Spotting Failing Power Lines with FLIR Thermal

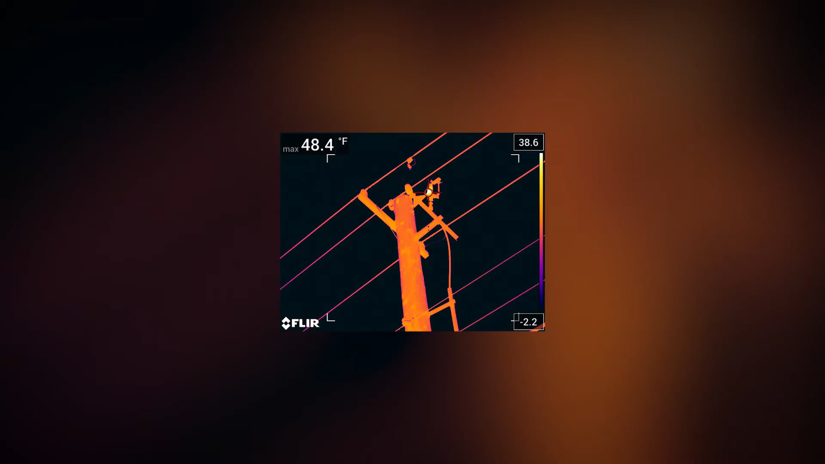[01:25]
On screen: max 48.4°F
a jumper wire from one wire to another wire isn't making a good connection.
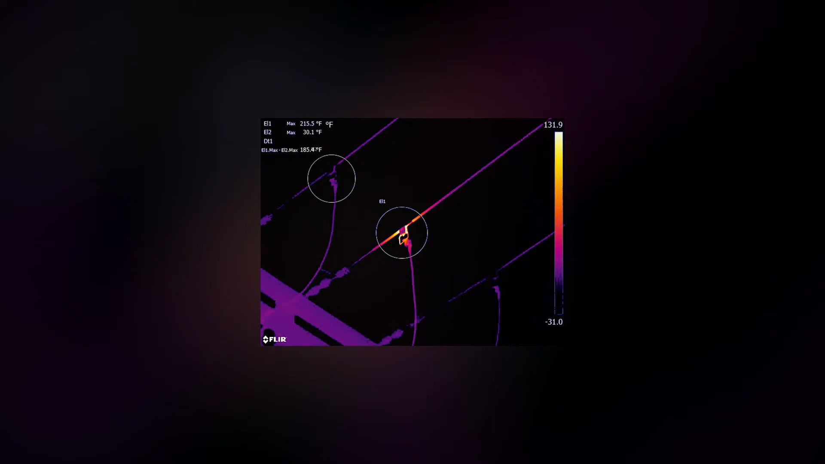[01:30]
Lots of like hot tap devices where we're tapping from one line to another line fail. Those porcelain insulators, they get moisture inside of them.
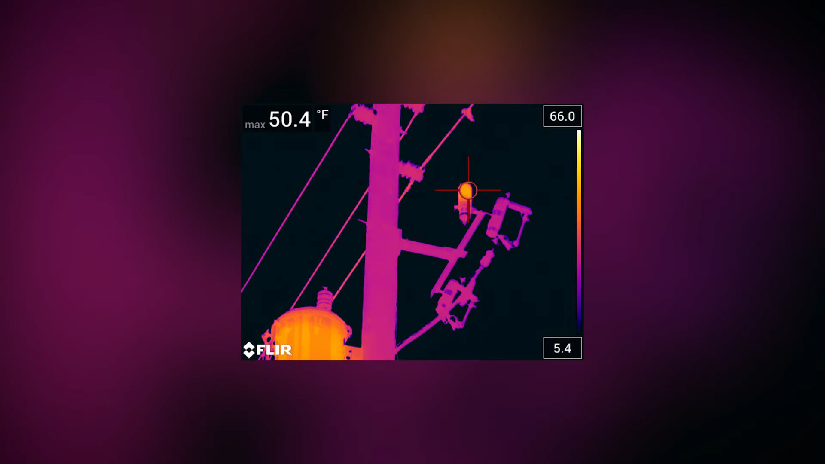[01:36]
On screen: max 50.4°F
It starts to track and that tracking calls heat. We find lots of those.